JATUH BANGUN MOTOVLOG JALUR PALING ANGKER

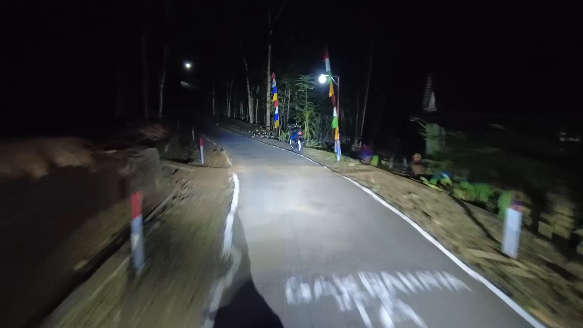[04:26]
Dan kita bakal langsung gas turun aja. Seperti apa kondisinya, seperti apa jalannya, seperti apa jalurnya sekarang. Nah ini dia.
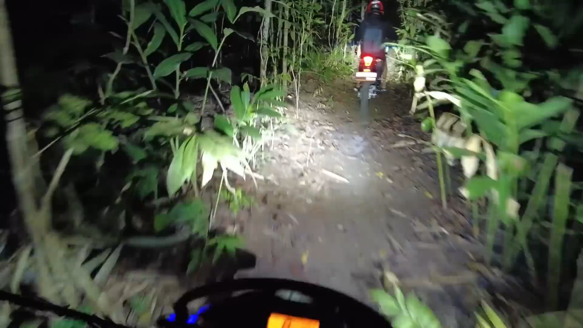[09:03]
Waduh. Kok jalannya jadi kayak gini?